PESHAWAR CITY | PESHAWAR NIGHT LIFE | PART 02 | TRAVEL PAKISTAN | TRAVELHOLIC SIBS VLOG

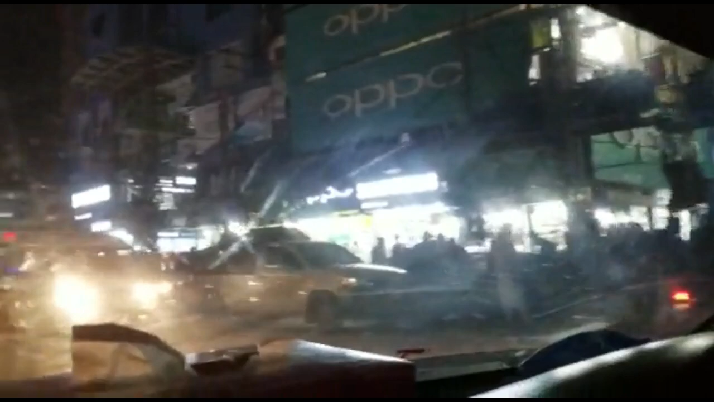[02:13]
और इसके साथ है फलक सर प्लाजा, और इस साइड पर देखें जूलरी शॉप्स है।
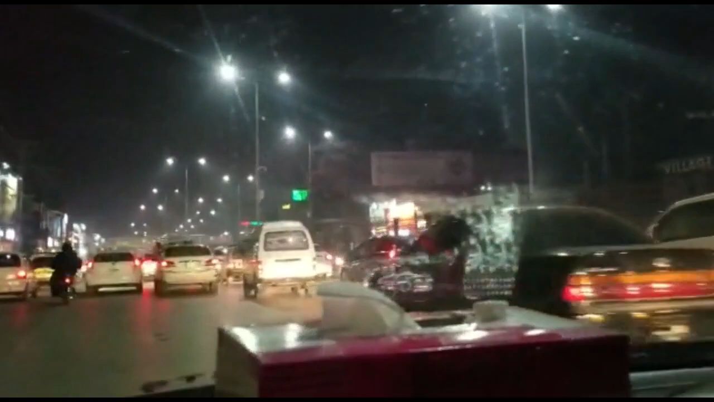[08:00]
दोस्तों यूनिवर्सिटी रोड और यहाँ पर आपको जितने भी ब्रांड्स हैं चाहे मतलब शूज़ के हों कपड़ों के हों मेक कॉस्मेटिक हो ज्वेलरी हो जिस किस्म